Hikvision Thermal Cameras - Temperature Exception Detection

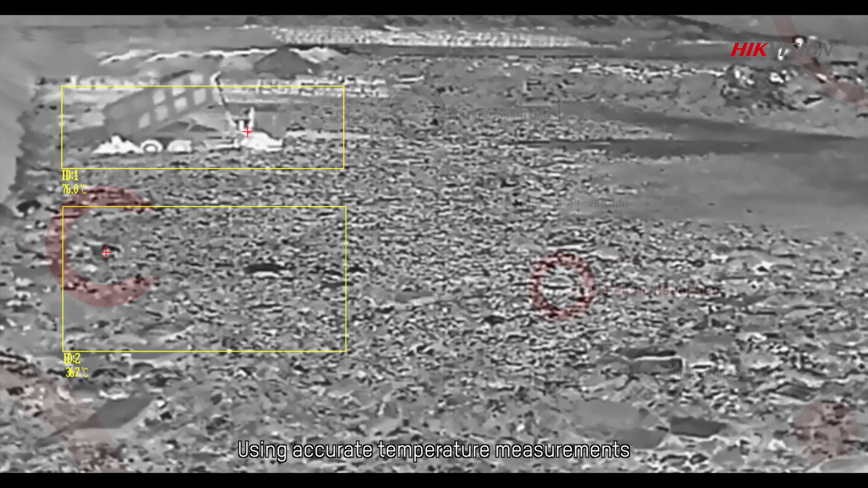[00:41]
Using accurate temperature measurements powered by deep learning algorithms, HikeVision's thermography series cameras can largely reduce high temperature false alarms
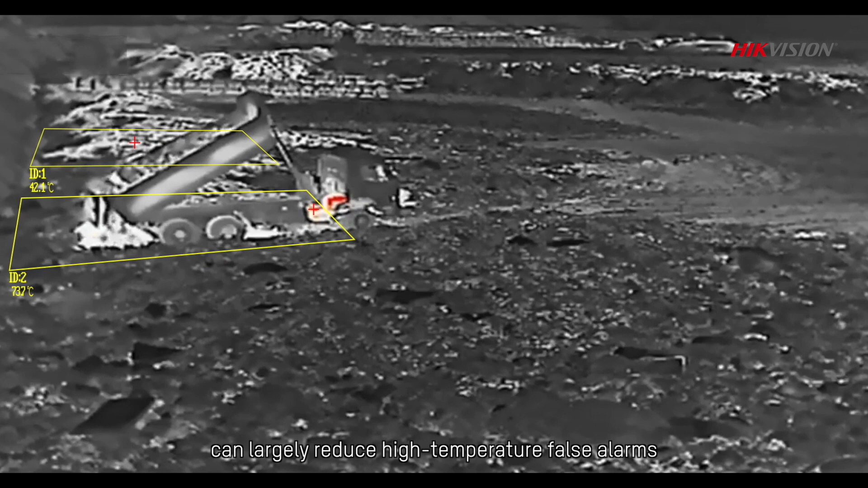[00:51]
caused by vehicle engines and sunlight reflections.
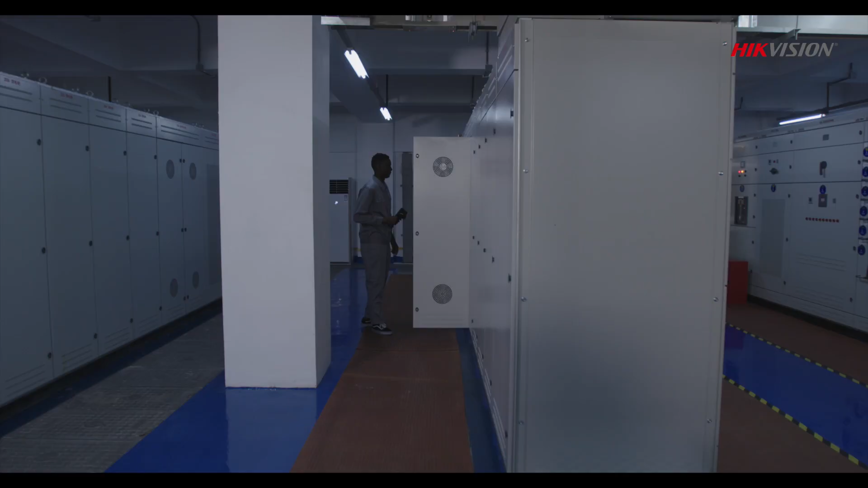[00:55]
Thermal imaging is more and more applied in daily inspections for fire prevention.
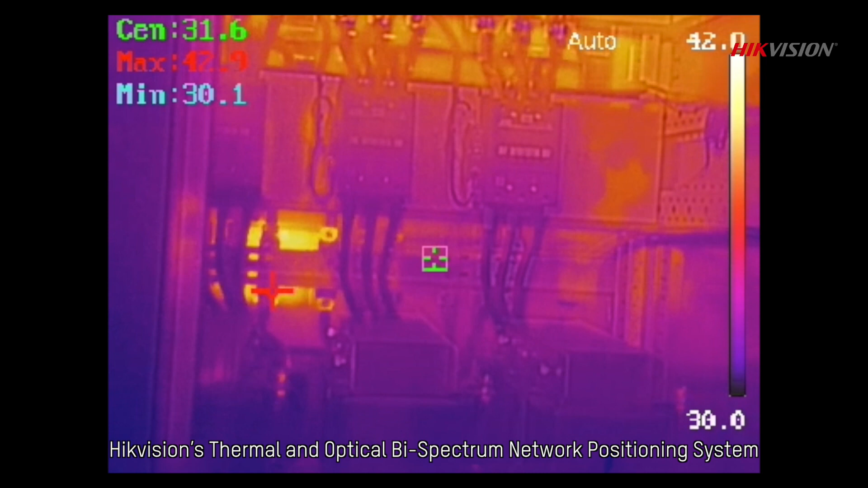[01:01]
HikeVision's thermal and optical bispectrum network positioning system detects fire threats quickly, accurately and remotely.